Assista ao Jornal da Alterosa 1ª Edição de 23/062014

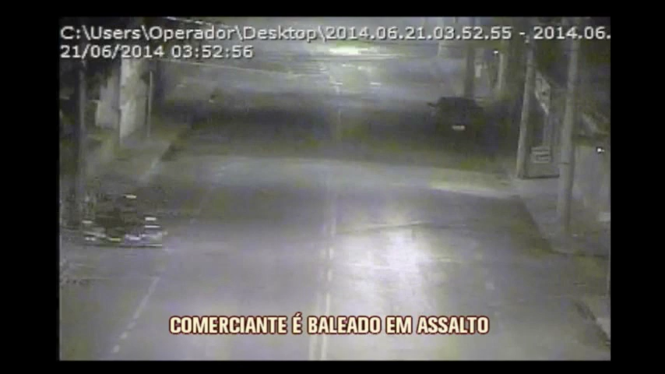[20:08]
A câmera do Olho Vivo flagrou a fuga dos suspeitos. Tinha uma corrente atravessada na via e eles não viram a corrente. Bateram na corrente e caíram.
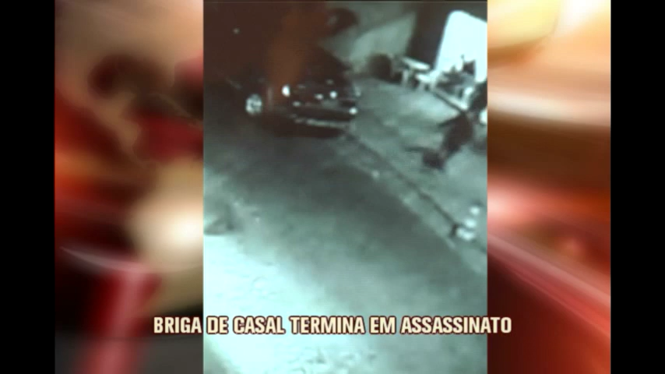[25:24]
Repare que em uma das mãos, o homem segura um objeto que parece ser uma arma. Em seguida, os clientes saem para ver o que havia acontecido.